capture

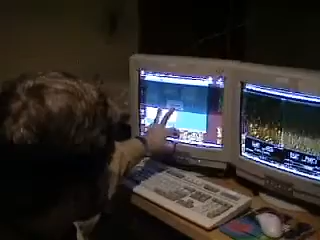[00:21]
We always use a three-digit numerical extension. So now I'll click OK on this. And you notice that it now says file Walter.000. By using that, every time it captures a new image, it will automatically increment the extension.